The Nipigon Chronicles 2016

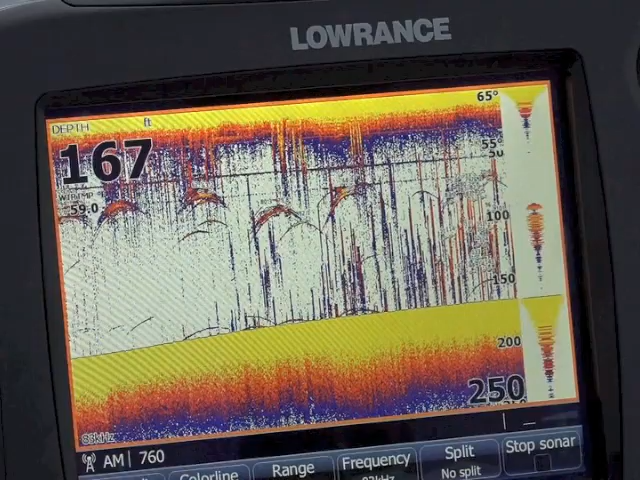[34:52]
On screen: depth 167 ft
Well, there's a pile of fish in there and they keep coming up and looking at the baits. So far nobody hungry. Just need one big one.